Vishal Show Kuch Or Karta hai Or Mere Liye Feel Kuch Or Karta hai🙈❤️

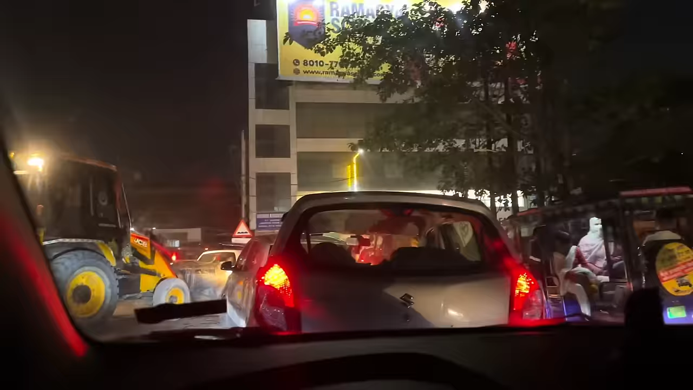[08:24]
चलो इस जगह पे इतना ट्रैफिक है, पूछो मैं, इतना ट्रैफिक, और वो देखो आगे हमारी गाड़ी फंस गई, वो गड्ढे में ही फंस गई, देखो जाने में।